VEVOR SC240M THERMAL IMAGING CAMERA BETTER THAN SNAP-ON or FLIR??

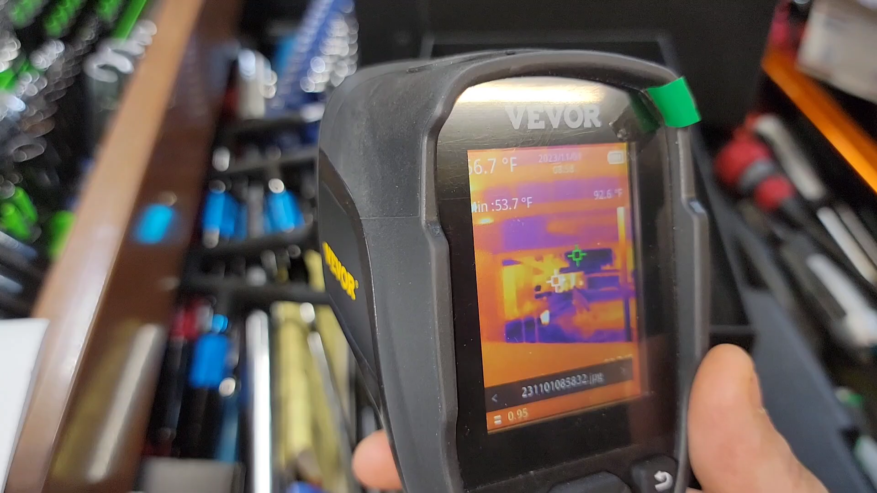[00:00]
neighbor's house which is roughly 500 feet away and you can see the weather the heat's coming off their house which is pretty interesting so
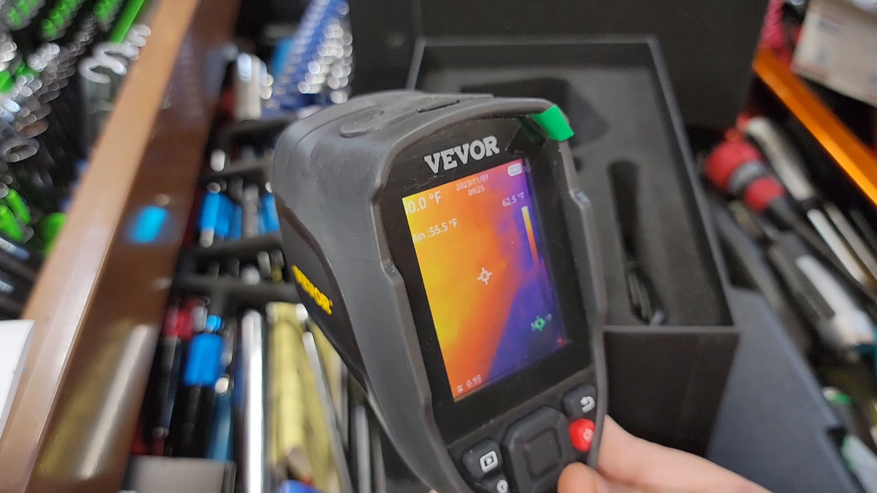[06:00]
up so as you can see here as we go over and you can see the refresh rate that's what i'm talking about you see as it gets over here how it gets warmer and we get
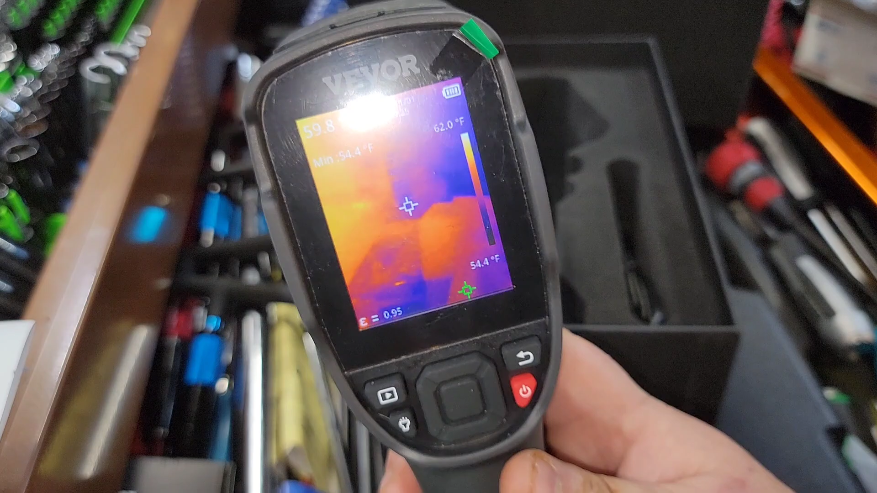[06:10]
On screen: min 54.4°F, scale top 62.0°F, scale bottom 54.4°F
cooler over here but it shows some stuff where i've actually touched um see my hand
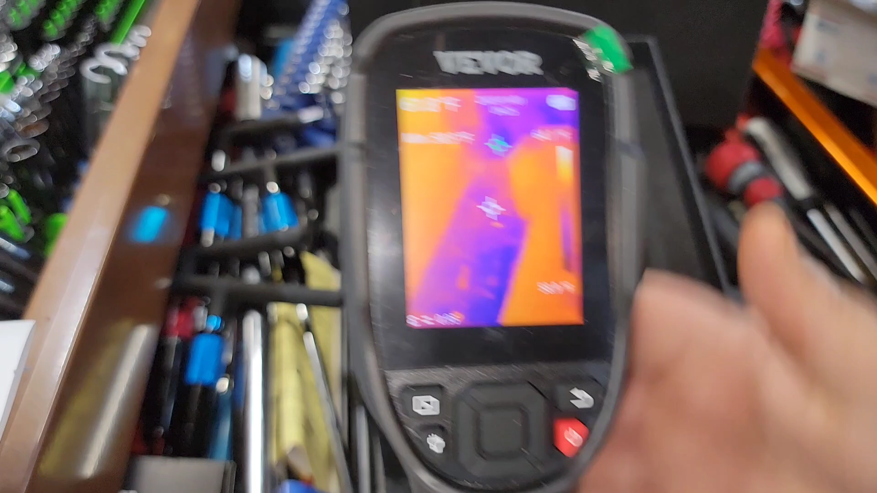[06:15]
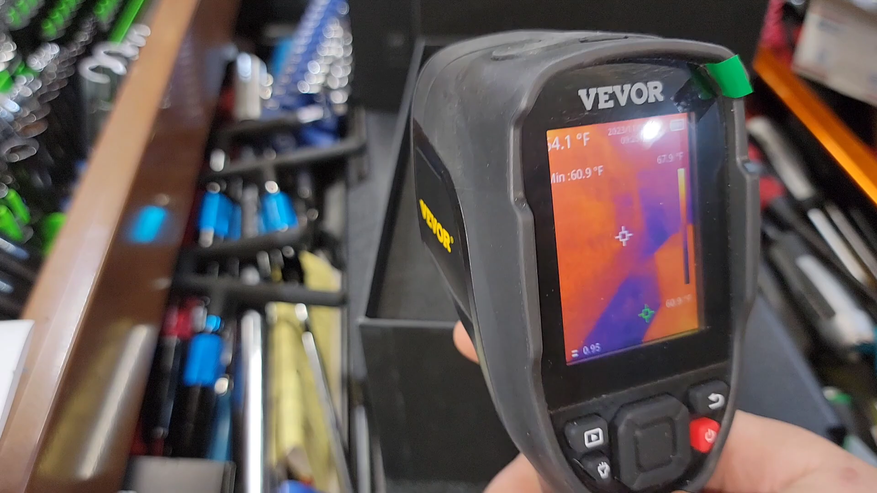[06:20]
On screen: min 60.9°F
definitely and you can see when it comes in display it's pretty quick it's pretty quick which that's the one thing about i noticed about thermal imaging cameras is is that the refresh
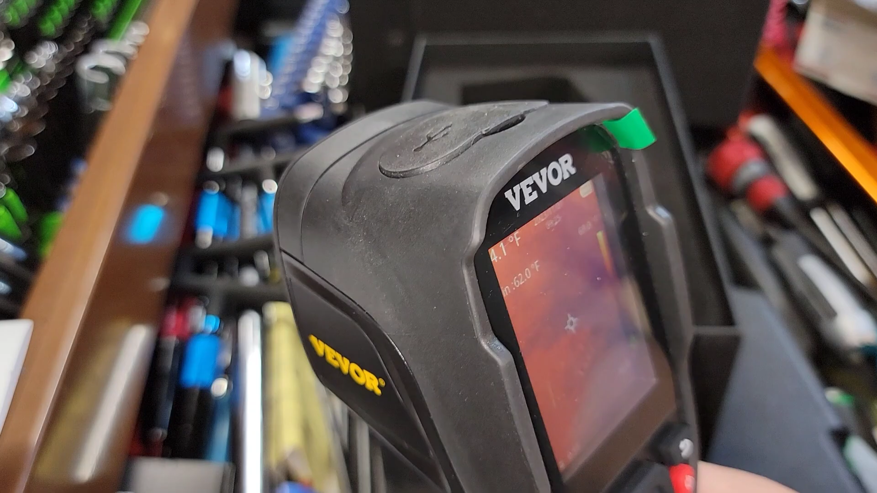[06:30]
rate tends to be a little bit wonky on this now very simple deals you got you hold the button and like the much like the power button turn on the lights and you get the two led lights in there
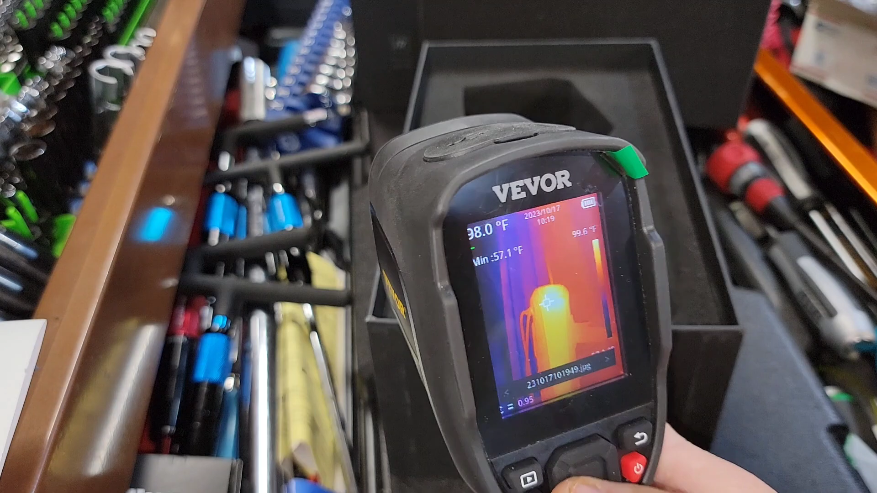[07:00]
On screen: min 57.1°F
images and uh we're going to talk about a few things on here uh this is just some simple images i took of some electrical see the hotter spots are uh i took a picture of henry show that and just see that
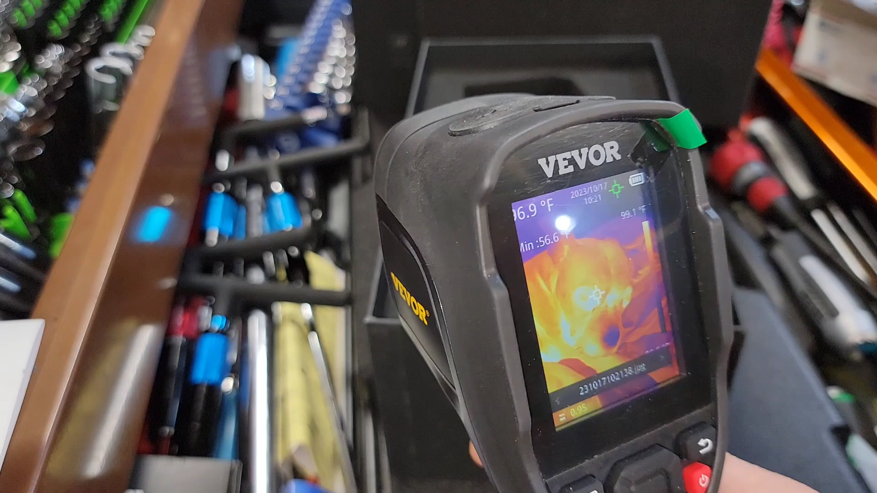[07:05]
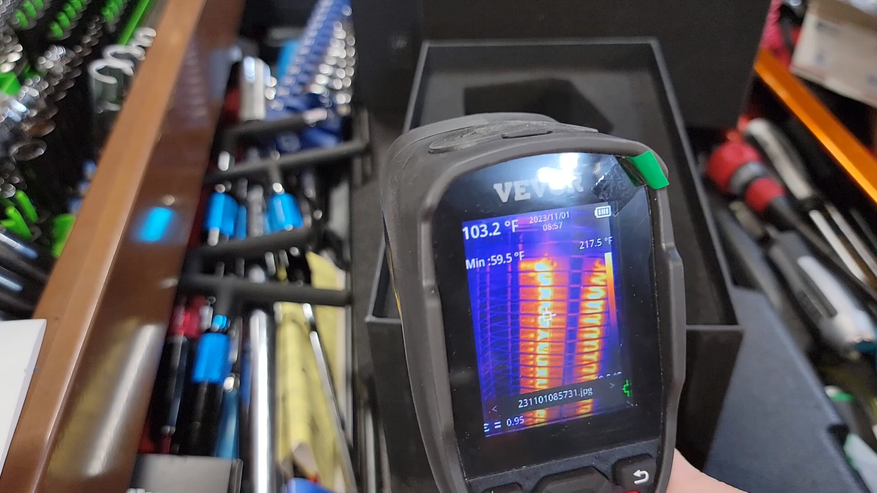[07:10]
On screen: spot 103.2°F, min 59.5°F
there's a picture of a heater um and then you can see it shows the temperature on the
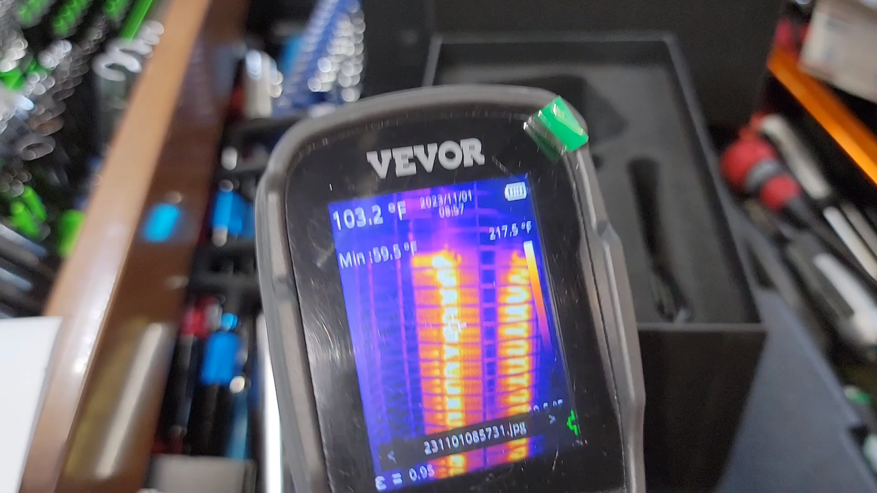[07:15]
On screen: spot 103.2°F, min 59.5°F
side here as well which is nice 240 or 217 of the
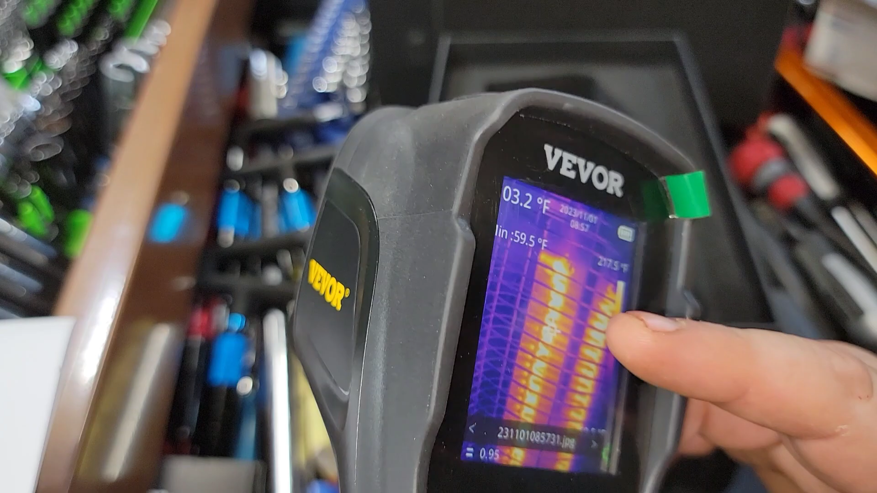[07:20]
heater and then it shows minimum of 59 degrees on the temperature
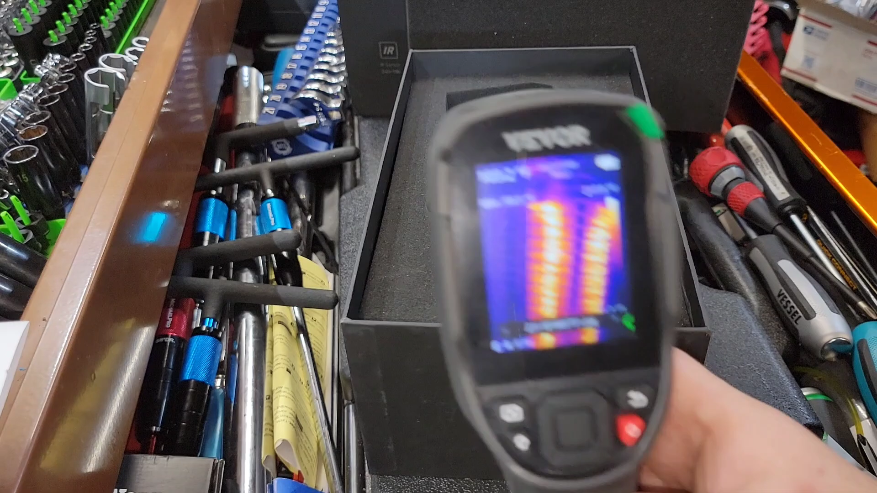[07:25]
so that is very handy now the
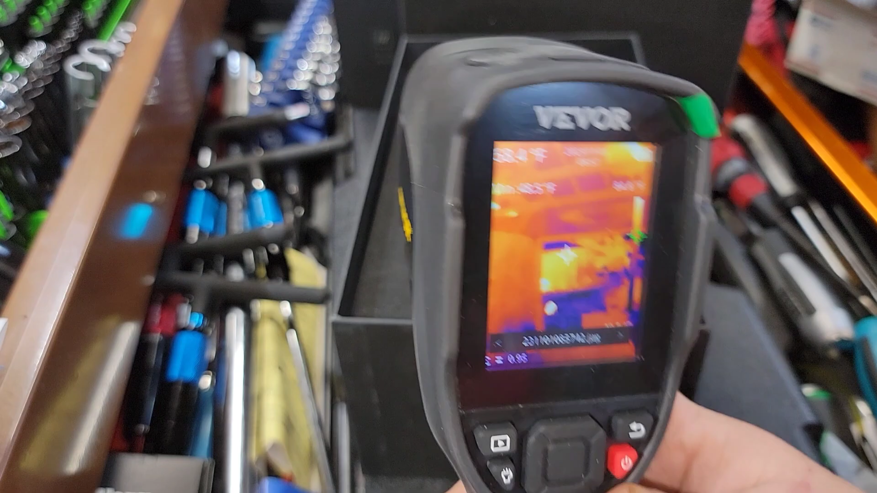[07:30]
distance on this was like i said let's get into the distance real quick and then i'll show you some of the screen options the the better options this distance as you can see there's henry right down there and there's
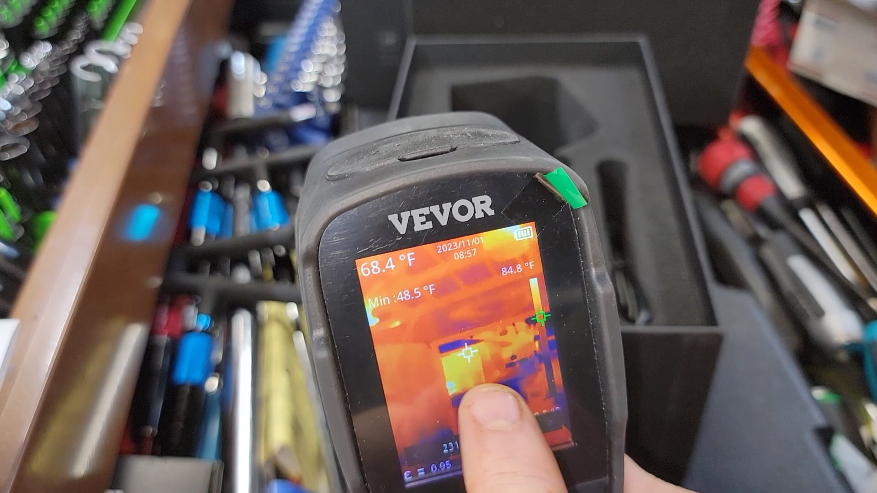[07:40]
On screen: spot 68.4°F, min 48.5°F
the front of my car and there's my car and that is uh to my house from my shop and you can see henry's out there and that is actually about 50 feet so
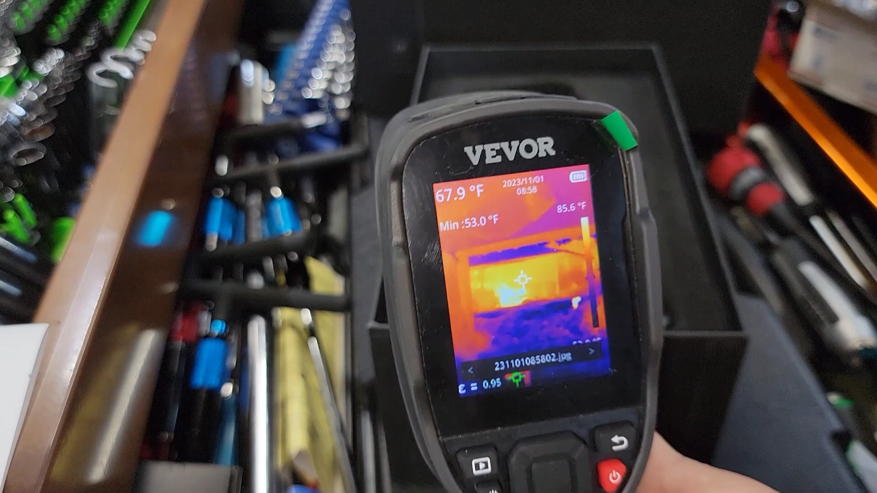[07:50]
On screen: spot 67.9°F, min 53.0°F, scale top 85.6°F
i'm actually kind of surprised it's picking up heat signature larger items but still picked up henry and he's a 26 pound dog if you see him right there after the deal uh and then on top of that
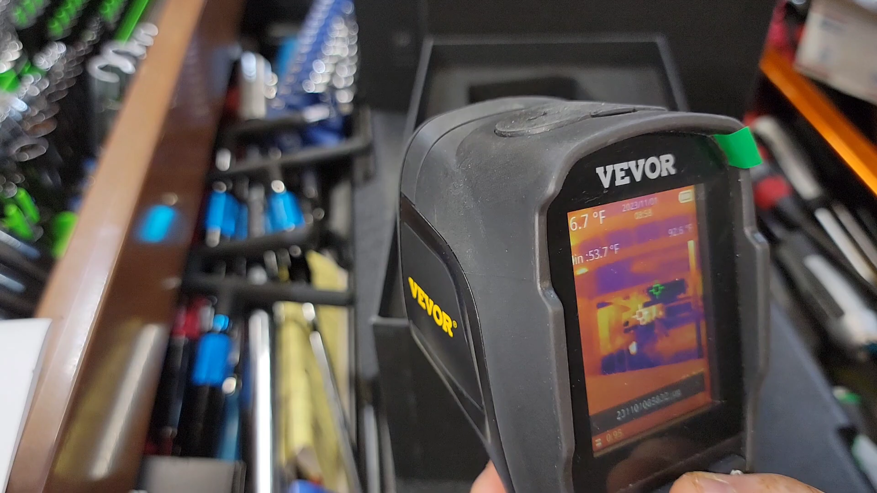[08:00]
On screen: min 53.7°F
uh it has no zoom feature so once you have this on here there's no zoom feature on
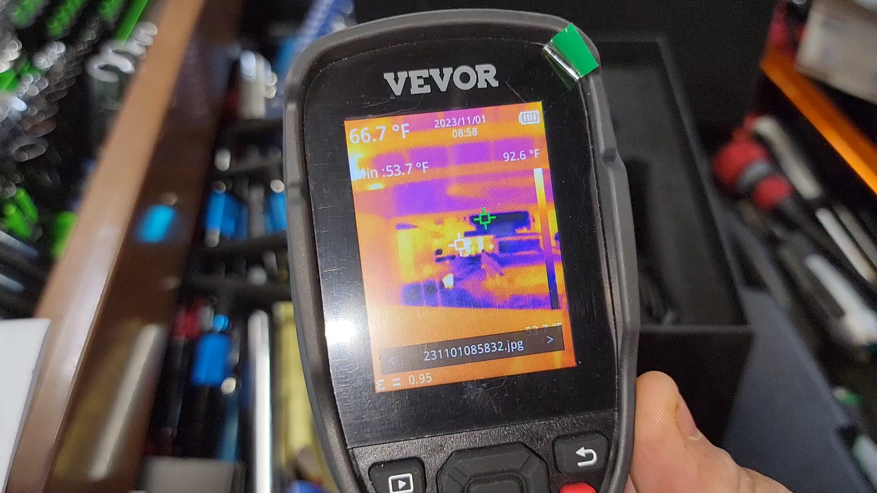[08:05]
On screen: spot 66.7°F
there so uh you once you see it but that's my neighbor's house which is roughly 500 feet away and you can see the whether the heat's coming off their house which is pretty interesting so uh and it shows 92 degrees all
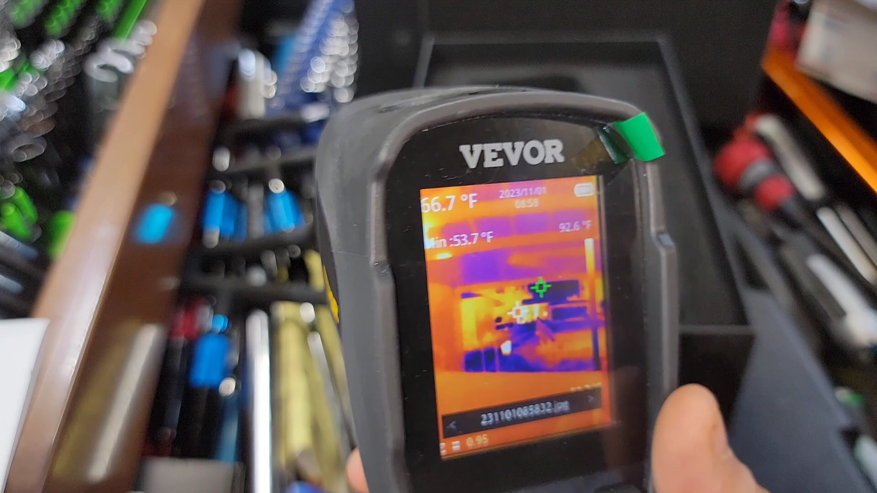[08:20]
On screen: min 53.7°F
the way across there which probably is pretty accurate once again now